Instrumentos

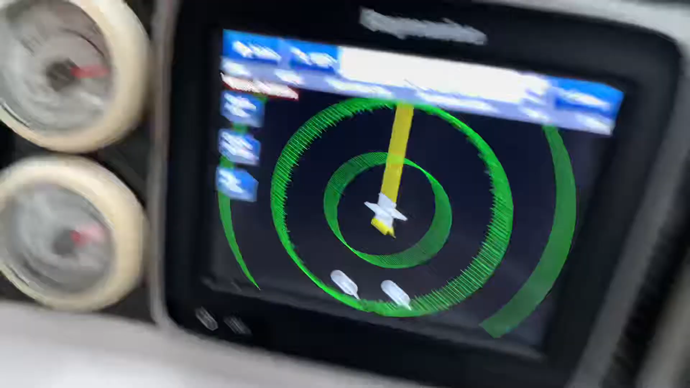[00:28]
Olha, repara aí, nosso radar aqui,
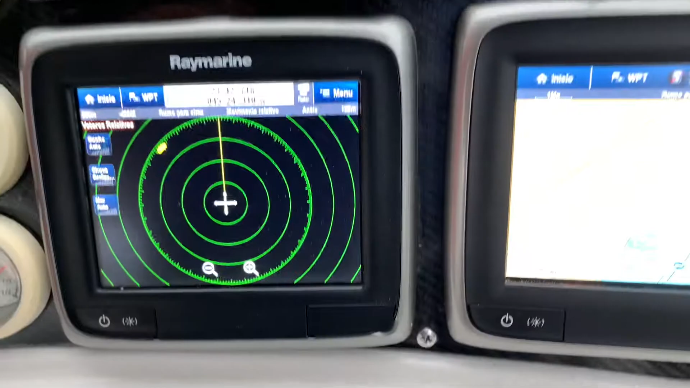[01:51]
Olha o traçado de navegação. Olha o traçado de navegação.